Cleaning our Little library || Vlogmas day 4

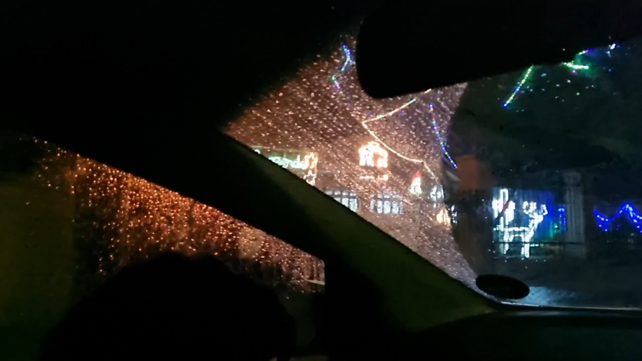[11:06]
Oh my word, can't really see anything. It's raining too bad.